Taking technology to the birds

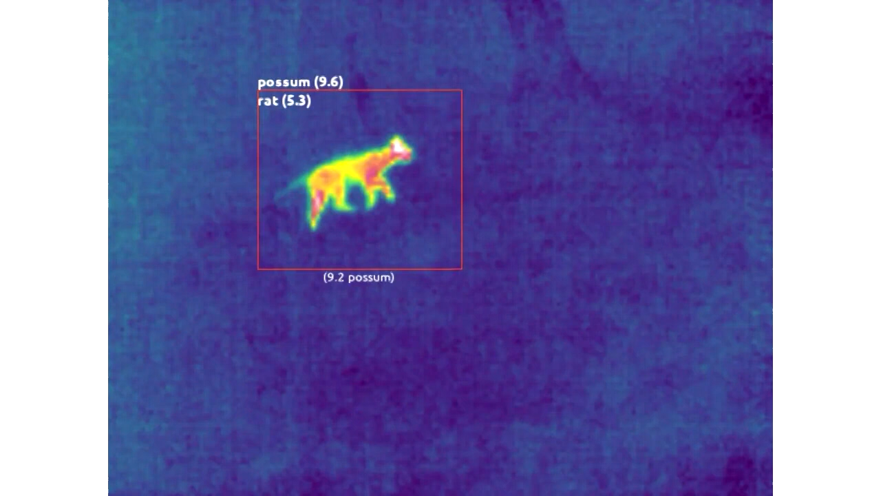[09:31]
That's a bird narrowly escaping a cat. You can see that our machine learning system is
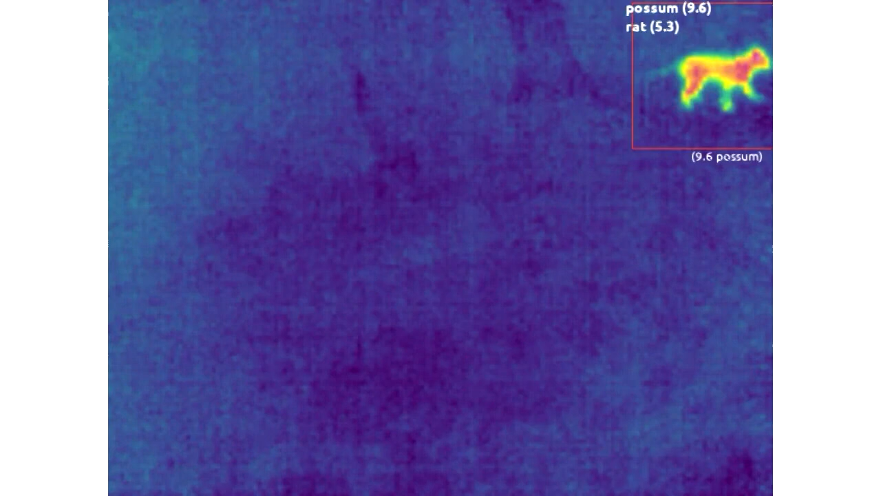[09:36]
classified as a possum because at that point it hadn't been trained about cats. So the closest is a possum, which is a reasonable guess. And now we're just going to do a little live demo.
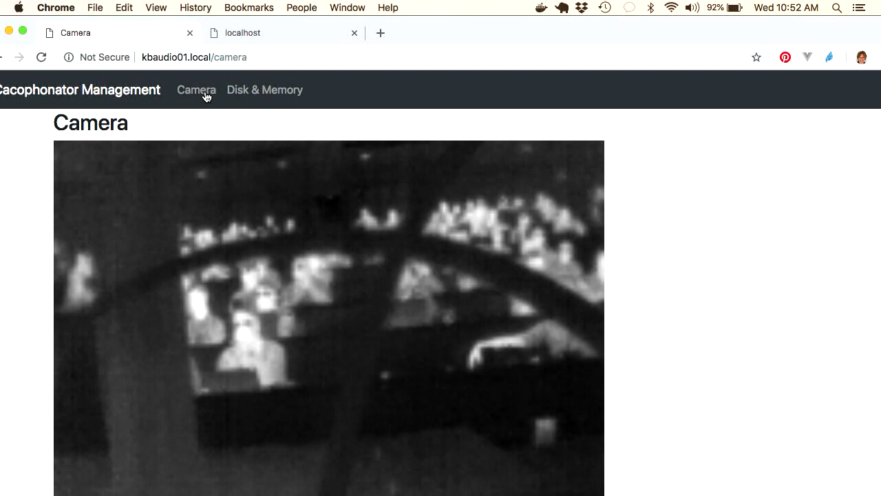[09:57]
the audience. Now, the frame rate on this is pretty slow because it's coming through our web interface, which does turn it down a little bit.
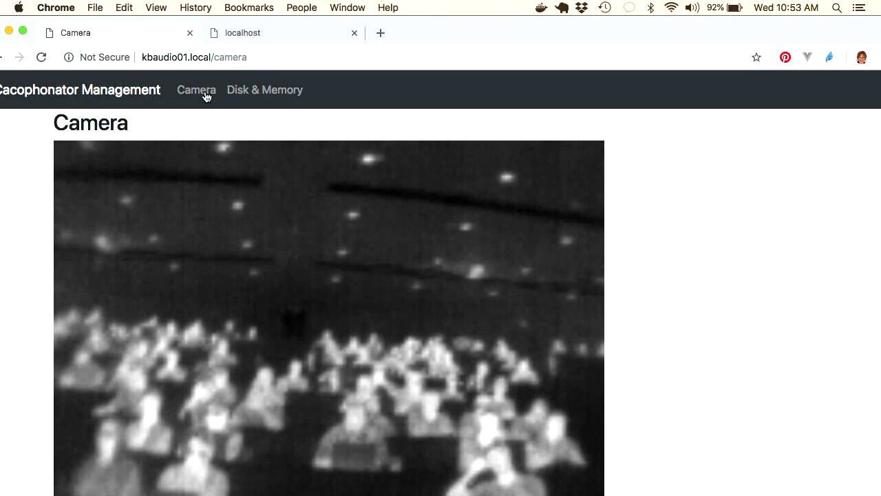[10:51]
a little web server which is running on the device here, and we use it when we're deploying them out in the field so we can actually see exactly where the camera's pointing before we walk away.
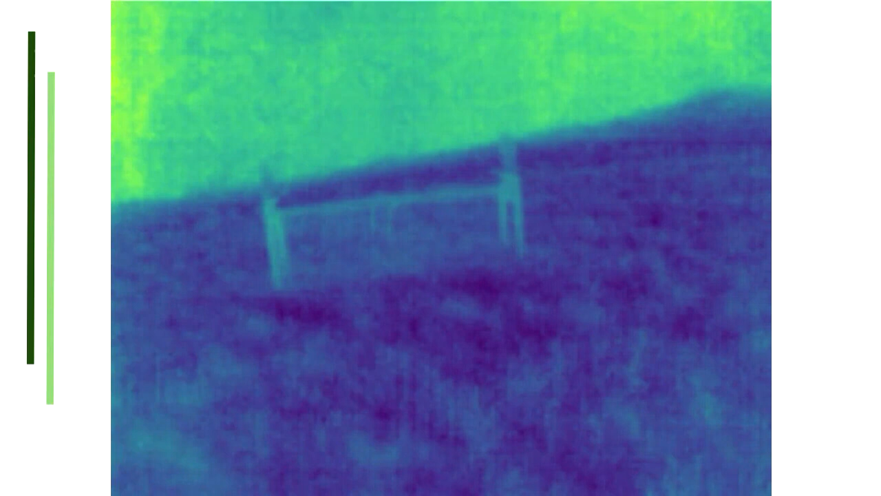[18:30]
So this is a stoat. If you missed that, I'll play it again. So this is about 1 second of footage. A lot of the trail cameras, for instance, might take
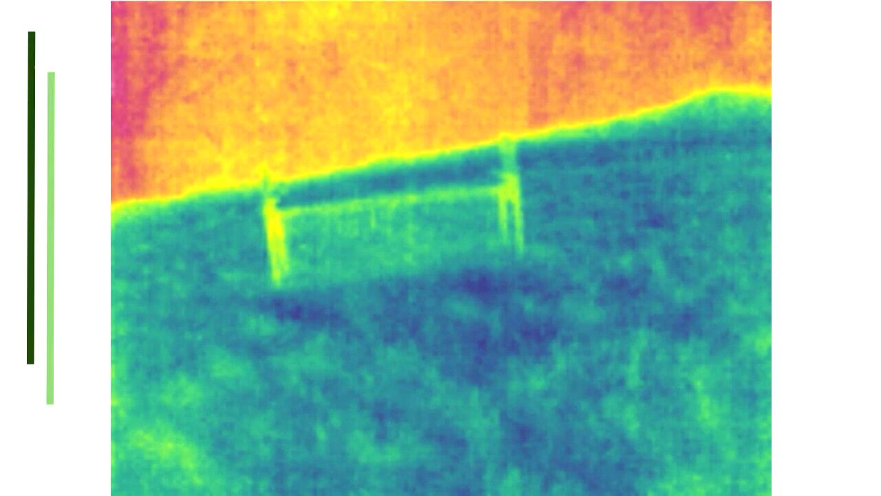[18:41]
about half a second to turn on, even just to take a still, and obviously it will have gone by then. And on this picture, so if you just look at the circle, there is a small animal there. That would not have been picked up on a trail camera, almost certainly. While this isn't giving us a lot of information on what sort of animal it is, if you were monitoring this is really useful information that there's animals out there.
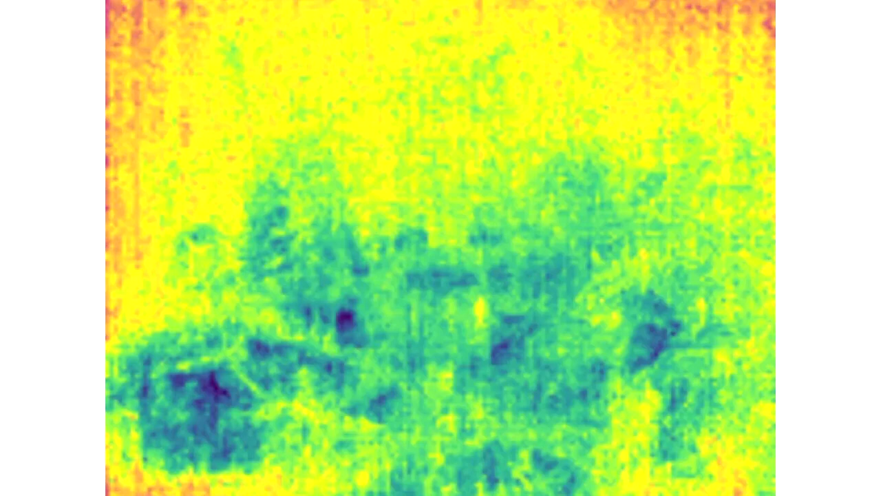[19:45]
this is what we haven't learned to deal with yet. If anyone wants to give me any advice, that would be great.
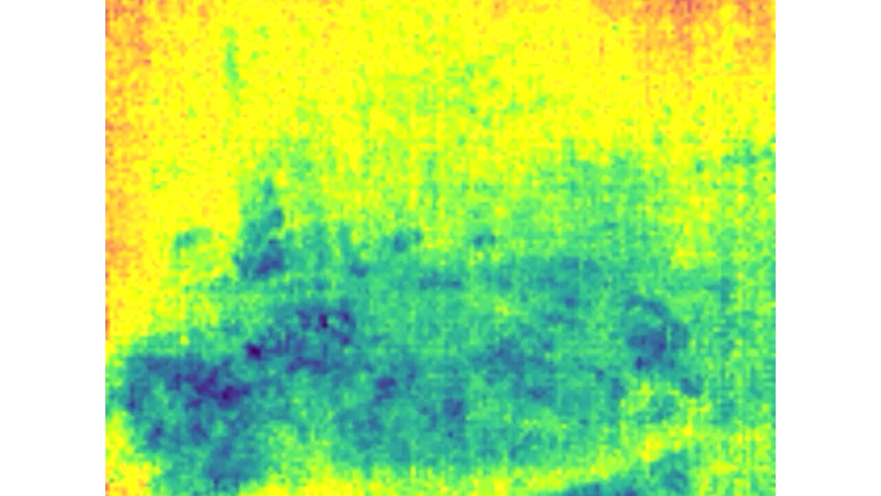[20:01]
Yeah. So if you just look at it, that's grass and that moving around on a windy day.
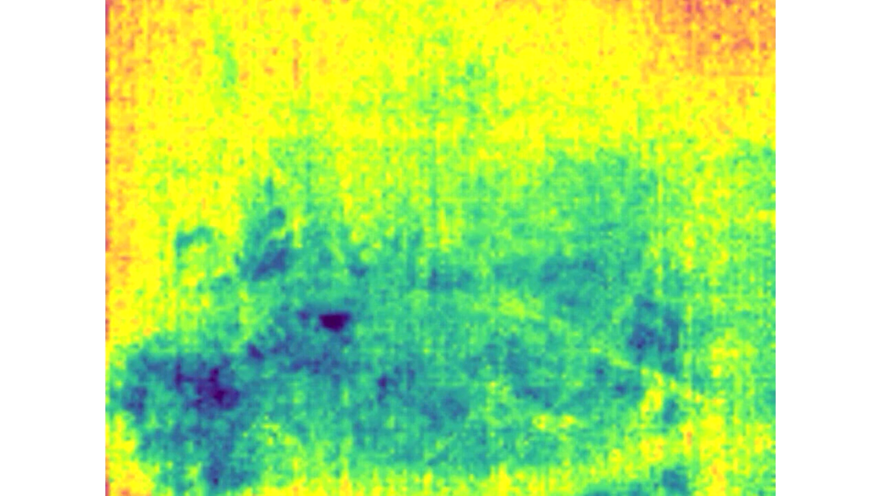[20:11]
We only trigger on warm things moving, but often, especially at the end of a day when there's a tree that's warm from the day, and you've got something cooler like some leaves moving in front of it,
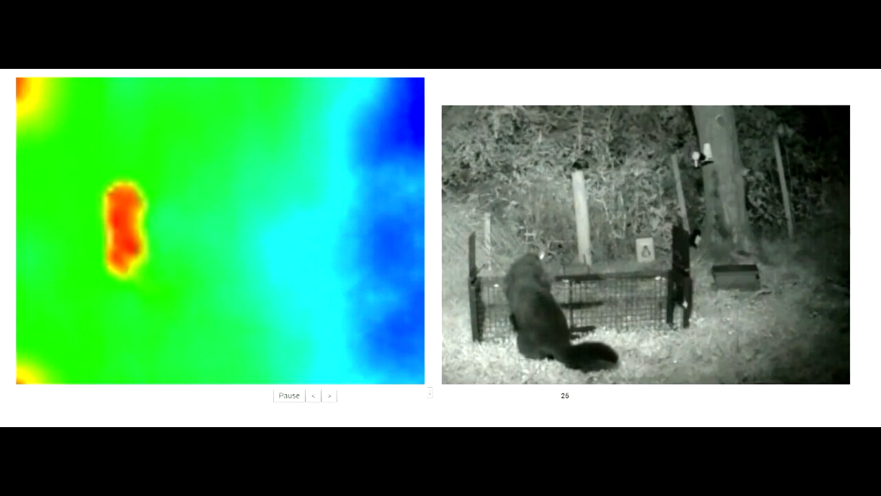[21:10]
And you can see that, and this is actually an open trap. So we've found open traps are much more effective. That's the hedgehog. But the problem with open traps is you have to check them every day. So that's why they're not used by the majority of groups.
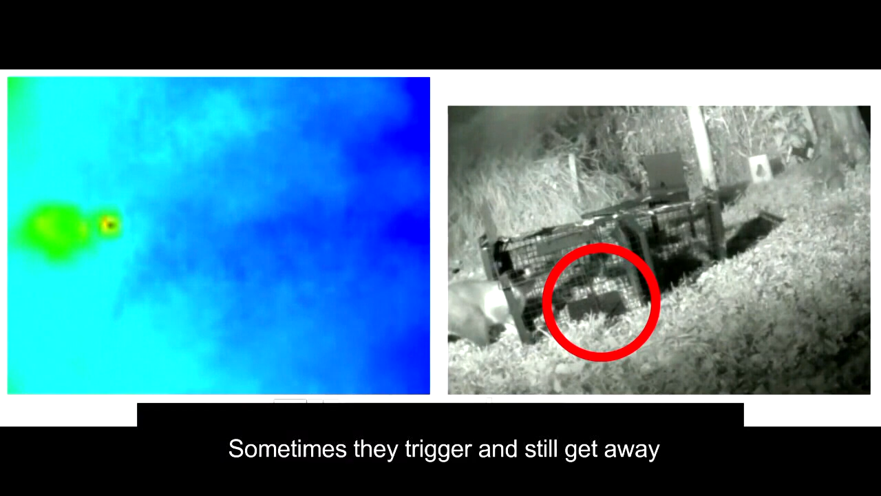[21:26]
And this, so that is the trip plate,
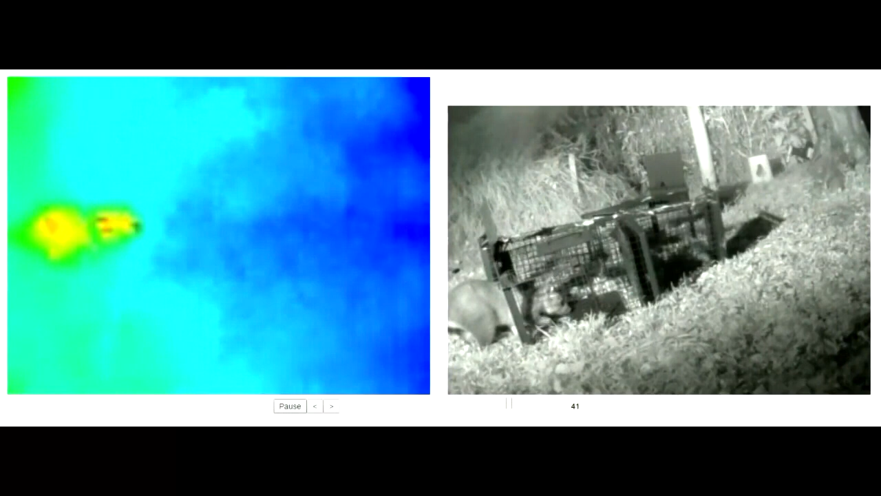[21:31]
and you'll see this possum actually trips it and then gets away.
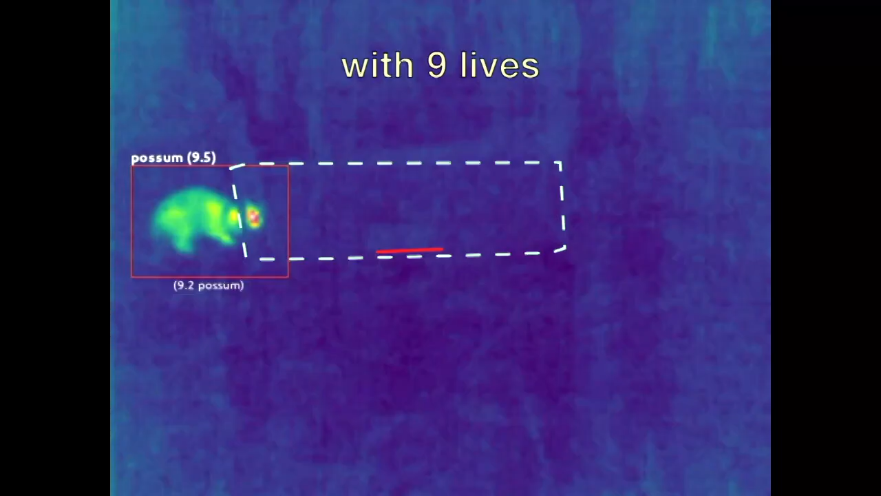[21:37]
These creatures can be super, super fast, especially the rats.
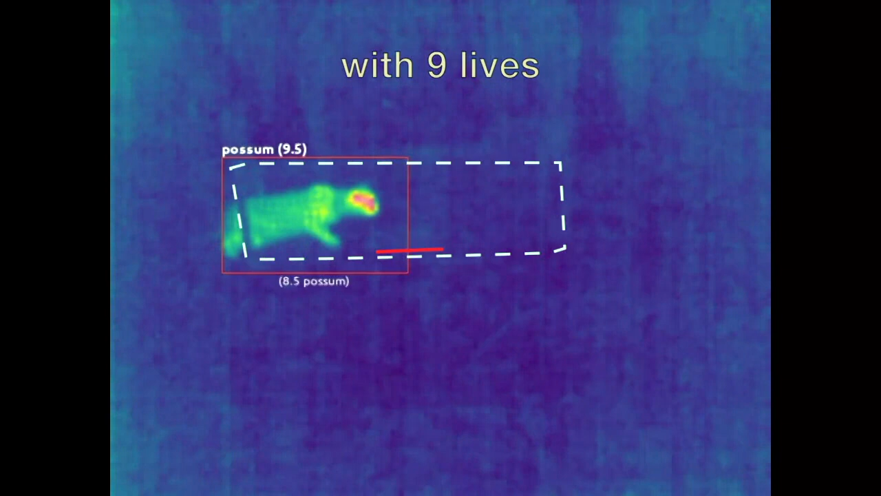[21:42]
And this is a cat.
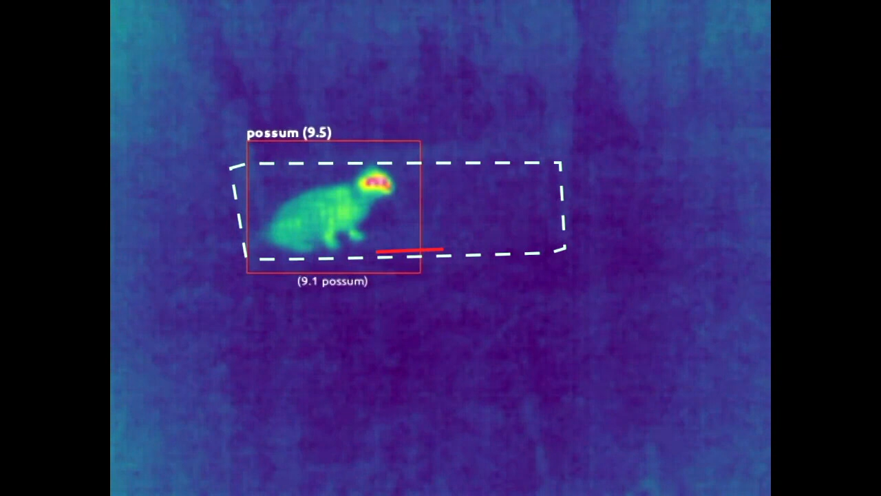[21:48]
There's bait it's playing with in this trap. I know that because, you know, when you set it out, you kind of can see it.
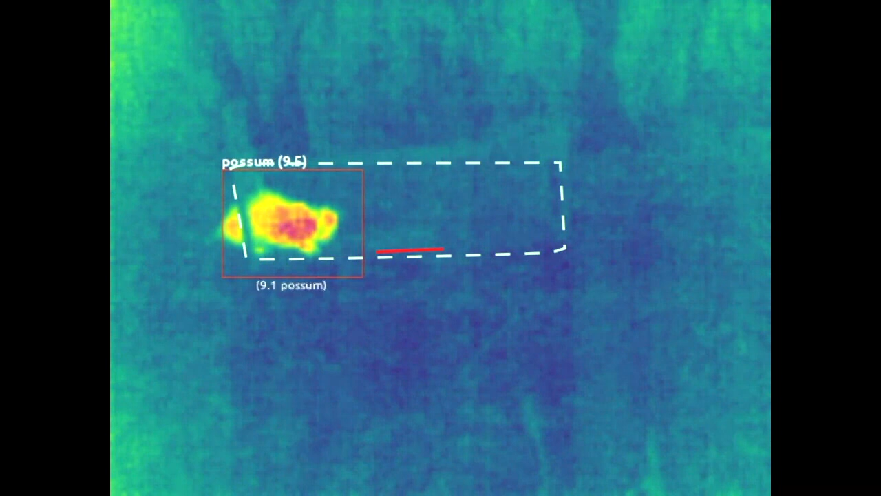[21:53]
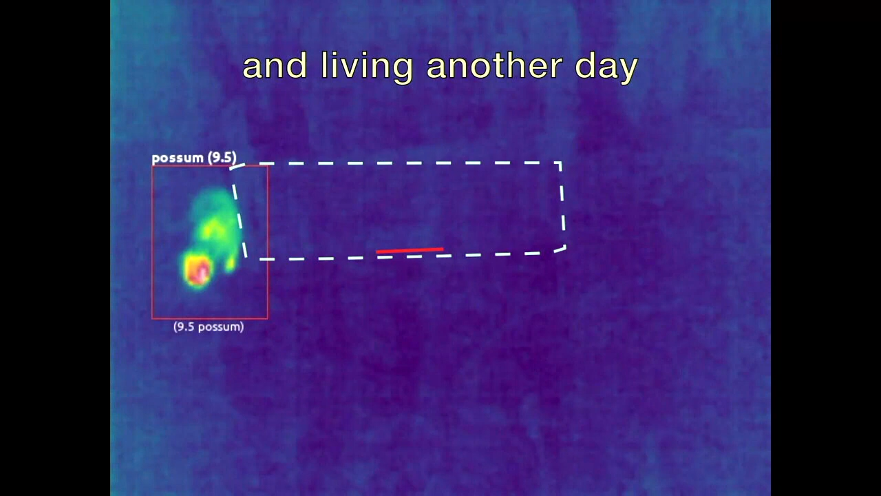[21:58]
One thing worth pointing out here is that we've had to highlight where the trap is and everything because we're dealing with thermal vision,